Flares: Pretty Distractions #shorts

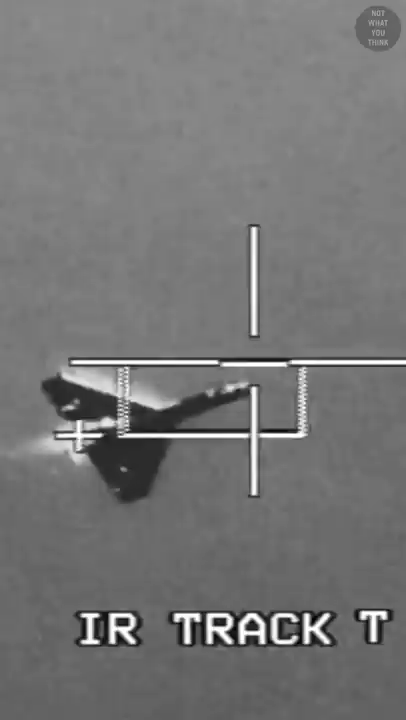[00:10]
They're also referred to as heat seekers, since infrared is radiated strongly from hot objects like an aircraft engine.